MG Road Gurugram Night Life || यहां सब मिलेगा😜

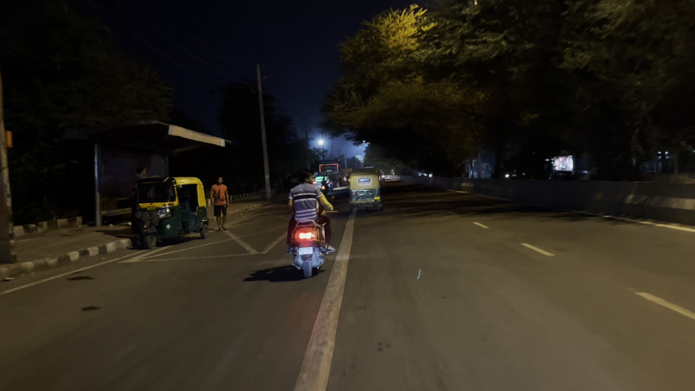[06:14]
नहीं रुक सकते ना भाई, ये देख रहे हो भीड़ हो रही है।